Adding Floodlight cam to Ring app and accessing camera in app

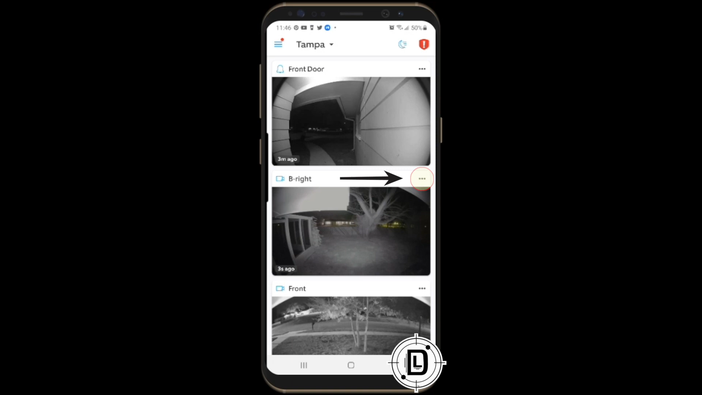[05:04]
to the right will allow me to access the camera's menu so i've got
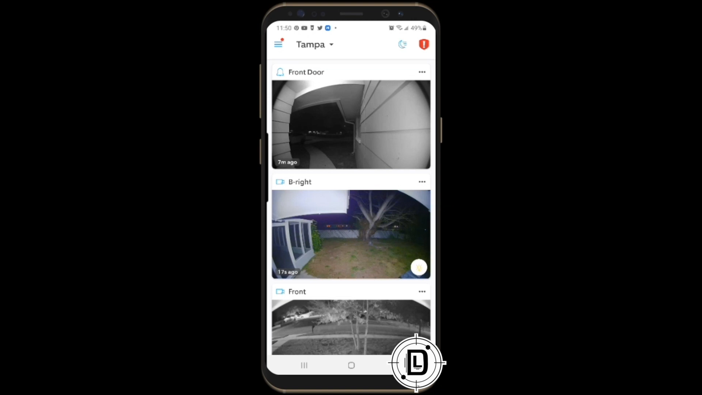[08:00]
to go in and kind of fine tune and get your floodlight cam set up the way you want it to work for you and that's it that's it for accessing it on the ring app all right so there it is you got it all set